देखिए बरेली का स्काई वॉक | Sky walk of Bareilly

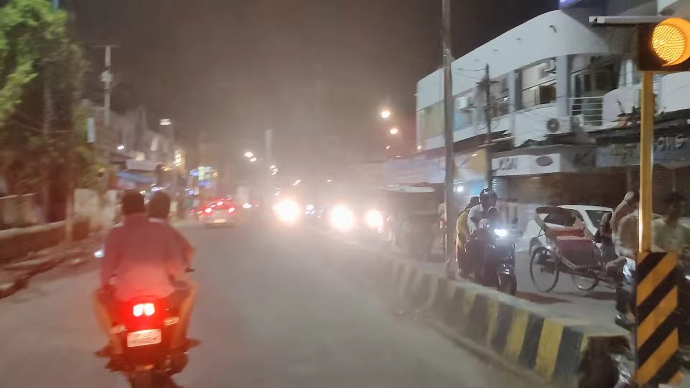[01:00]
यह देखिए यह पूरा नवल्टी चो रहा है और दिन है आज रस्पत का तो भीड़भार बहुत कम है और यहां से अगर लेफट एंड साइड पर जाएंगे तो बरेली का पुराना रोडवेज दोस्तों आपको मिलेगा
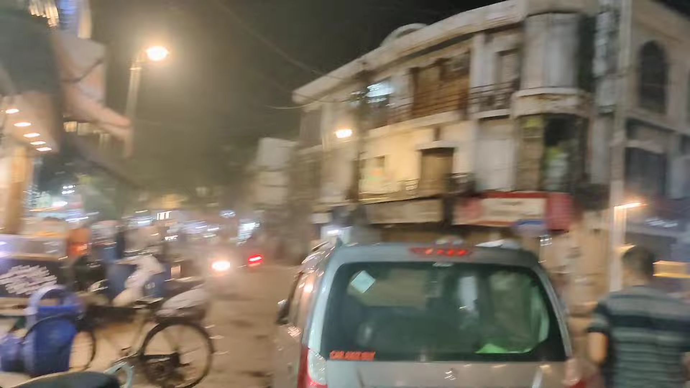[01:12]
यह देखिए यहां पर पुराना रोडवेज है यहां से बसे मिलती है यह देखिए पूरा सिविल लाइन्स मार्केट कुछ ऐसा दिखता है बरेली का और रात का भी जाए समय
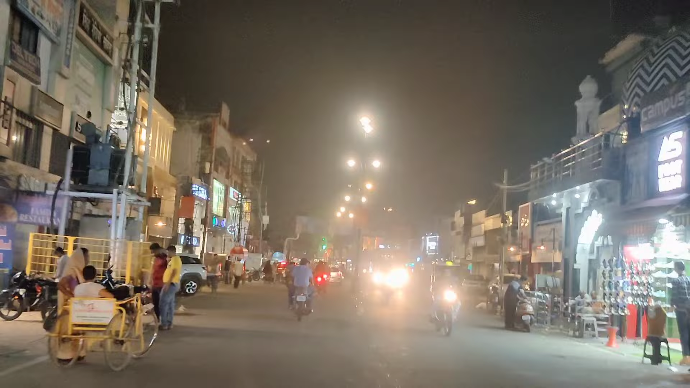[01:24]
नहीं हुआ है लग� बहुत कम है क्योंकि मार्केट बंद है और यहीं पर सामने हर्मार
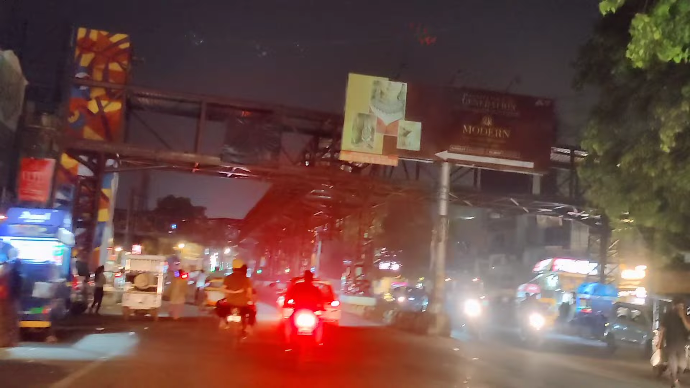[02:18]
आपर चलने फिमने के लिए बनाए गया वपर लैकर अब तो यह बहुत समय से ख़़ को है सकते
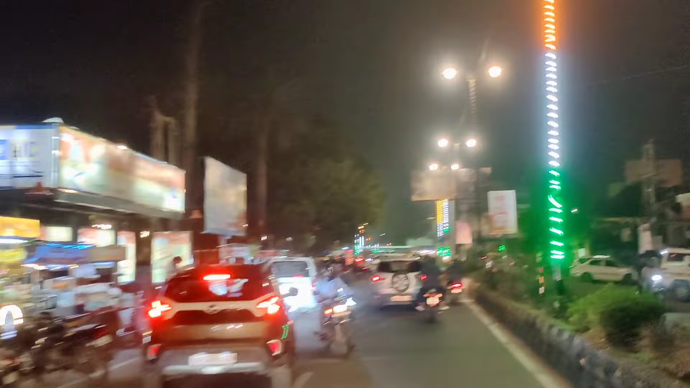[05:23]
जिसके सामने है बटला प्लाजा मार्केट यह एलेक्रॉनिक मार्केट है और सामने ही है चौकि चौराहा तो आई हो� नेक्स व्लॉग में सब तक्री लव यू आल